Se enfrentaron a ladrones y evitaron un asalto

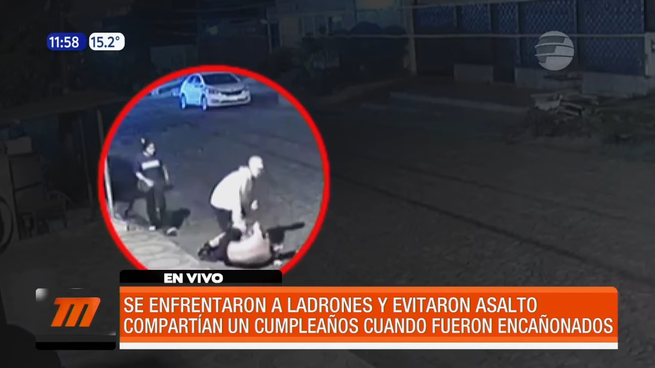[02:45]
Dicha arma fue arrojada sobre el techo de una vivienda. Esto quedó en el sitio. Los cómplices intentaron rescatar el arma, pero no lo consiguieron porque los vecinos ya habían llamado a la policía. Están tratando de identificar a los integrantes de este grupo, donde uno de ellos realmente se llevó una verdadera
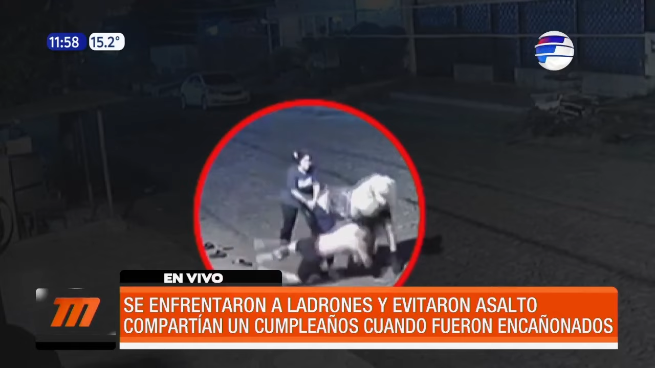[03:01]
golpiza y donde también fue protagonista esta mujer que de forma valiente y heroica también logra utilizar el palo como arma para darle esta golpiza a Menchi. Pero si te parece, vamos a escuchar lo que decía la dueña del inquilinato con detalles sobre lo ocurrido.